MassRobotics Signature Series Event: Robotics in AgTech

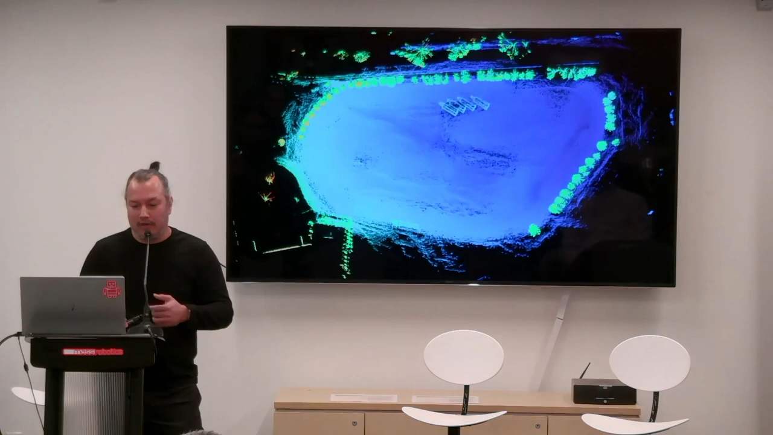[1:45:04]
around it and we basically build a 3d point cloud off um the the field so we can typically do this in about five minutes of our residential yard this yard's a little